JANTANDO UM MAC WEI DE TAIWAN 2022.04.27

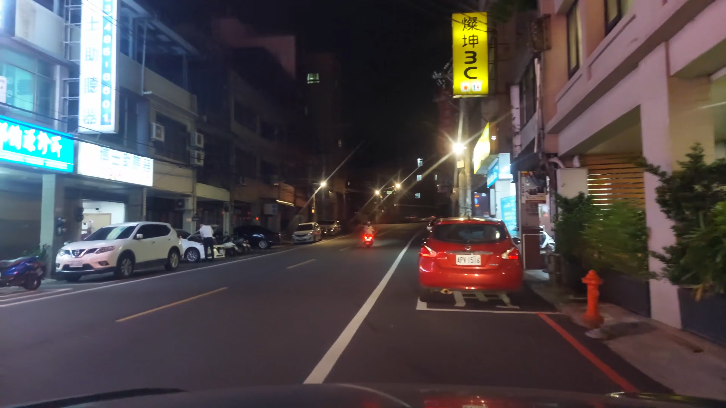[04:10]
Vaga para estacionar. Eu acho que depois das 8 eles não cobram mais.
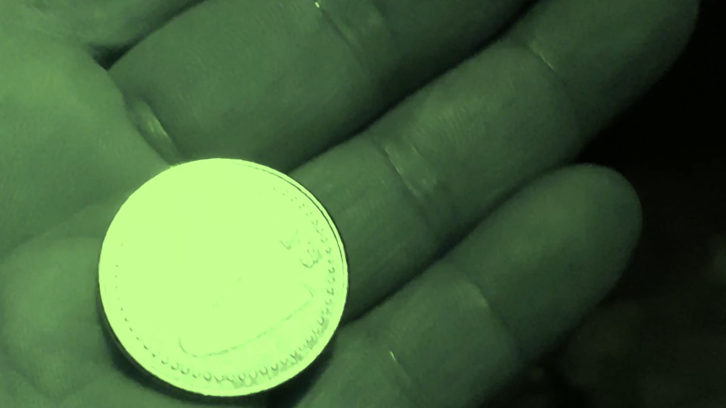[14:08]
Uma ficha para sair do estacionamento e ferrou.
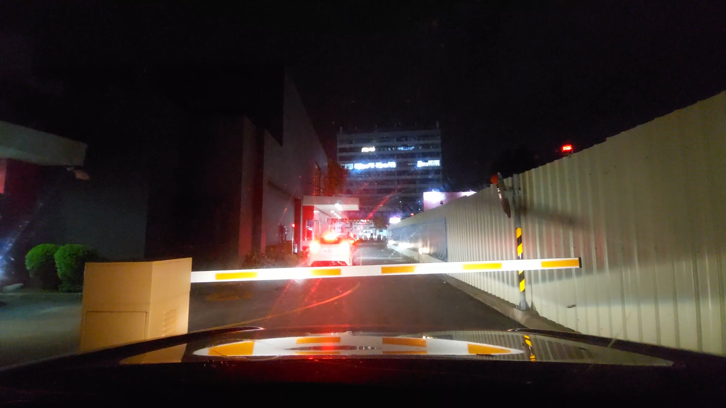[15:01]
Aqui é a janela de pegar o lanche.
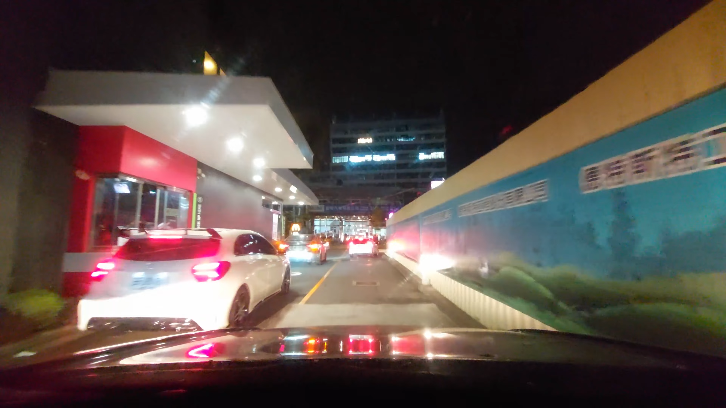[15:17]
Essa também é a janela de pegar o lanche. Quando o lanche não está pronto, eles mandam a gente ir para frente.